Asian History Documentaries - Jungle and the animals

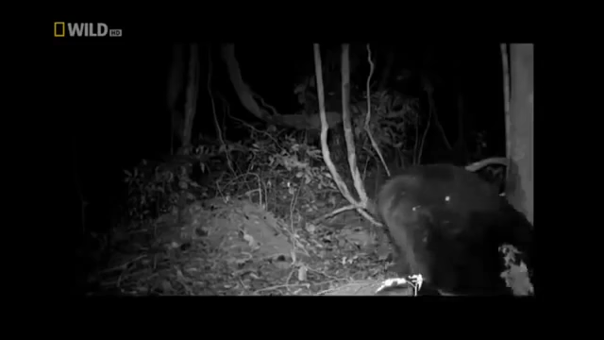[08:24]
The black bear is active during night time. But what do Asian black bears actually do at night?
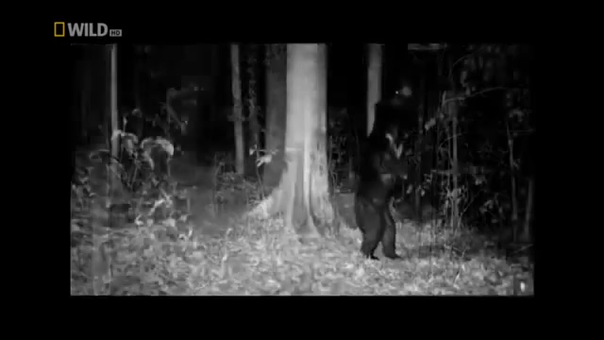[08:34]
This is their secret.